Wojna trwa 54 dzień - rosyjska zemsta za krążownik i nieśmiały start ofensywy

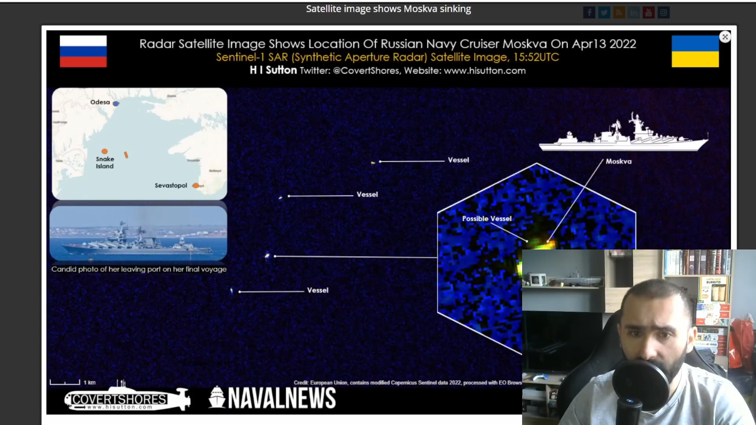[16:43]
W pobliżu tego płonącego okrętu widać było także na tych zdjęciach satelitarnych kilka innych pojazdów, statków, które prawdopodobnie brały udział w akcji ratunkowej.